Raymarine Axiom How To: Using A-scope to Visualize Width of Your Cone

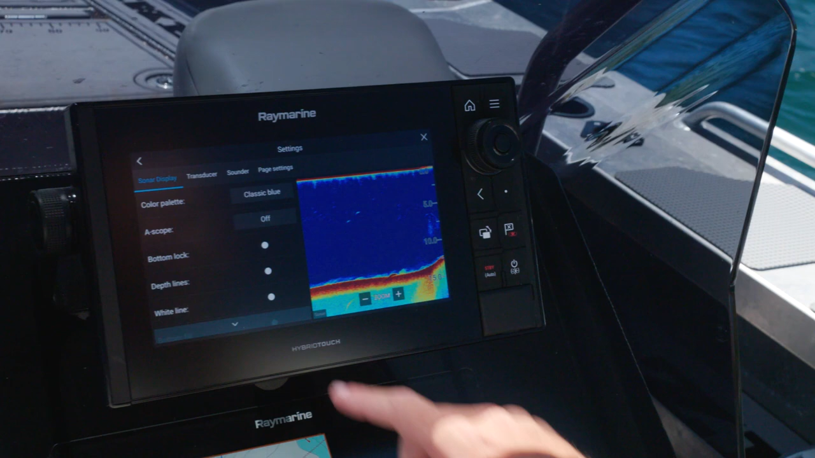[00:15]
You go into the menu here, settings, and select a scope and turn that on to cone and you'll automatically see a small
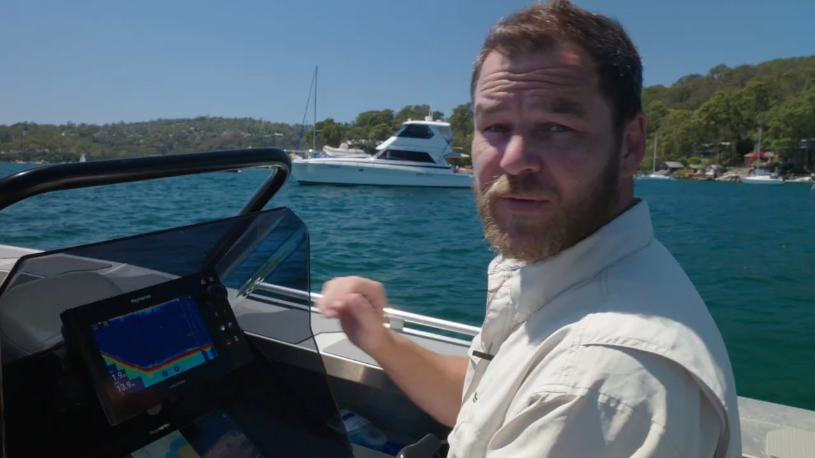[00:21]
screen pop up on the right hand side and that's showing me at the moment we're in 14.1 meters of water and the beam is going down and showing a spread of 6.2 meters.
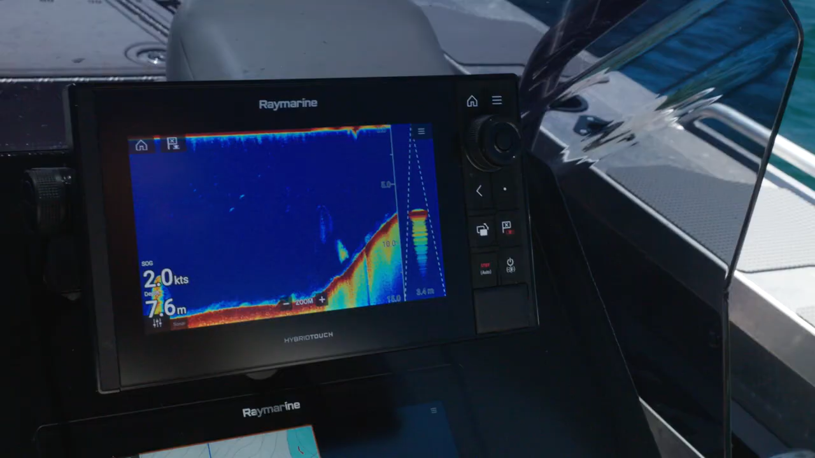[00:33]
On screen: depth 7.6 m, speed 2.0 kn
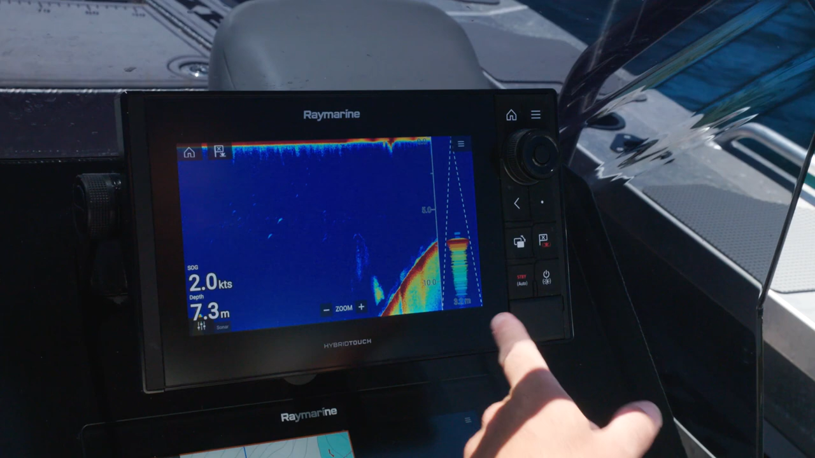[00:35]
On screen: depth 7.3 m
As we move into shallower water the beam doesn't have as far to travel so the width that it can show of the bottom will get narrower
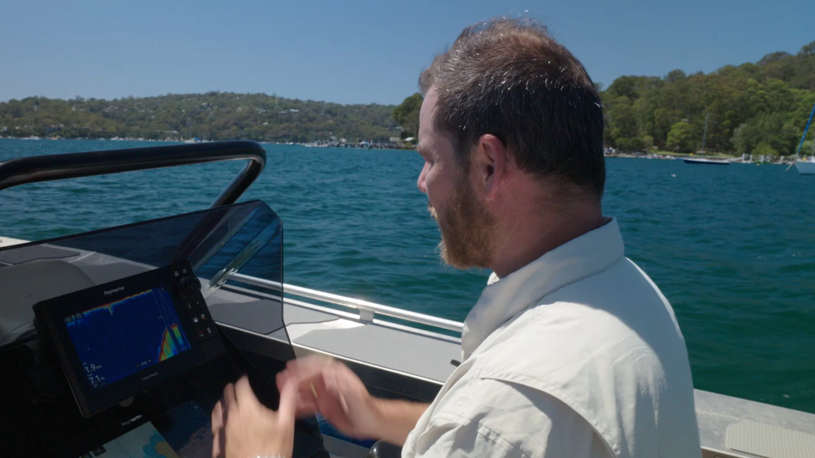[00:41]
and narrower but even here at seven meters of depth we are
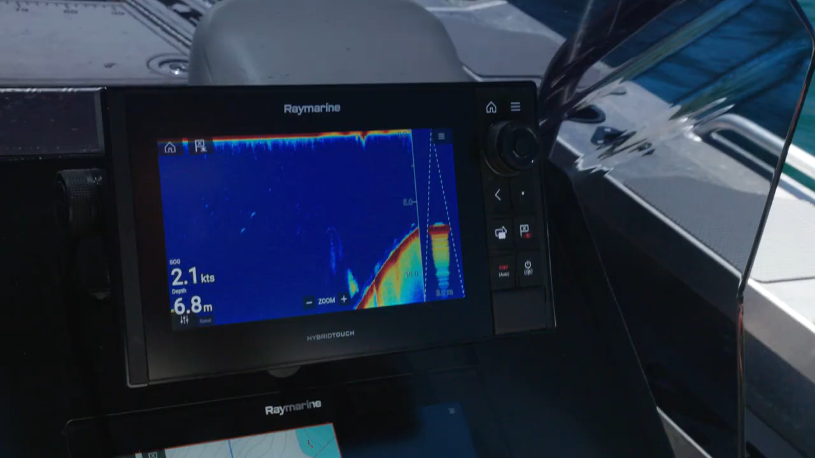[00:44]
On screen: depth 6.8 m, speed 2.1 kn
still seeing three meters
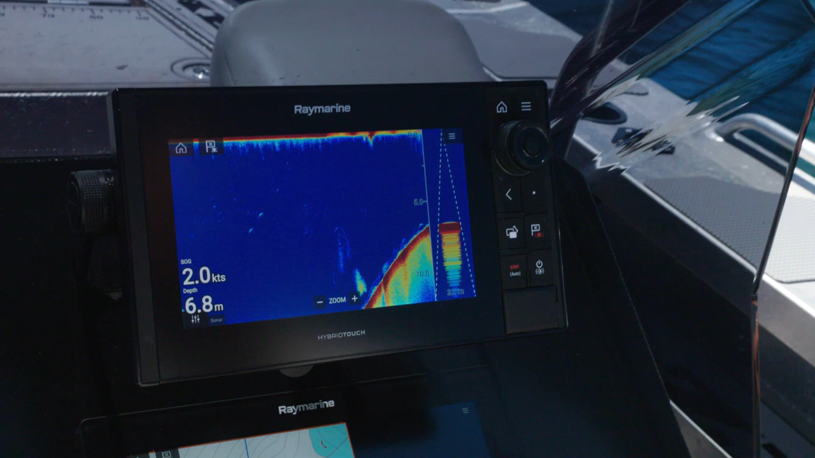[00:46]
On screen: depth 6.8 m, speed 2.0 kn
from the transducer out to the side which is a pretty good area of coverage.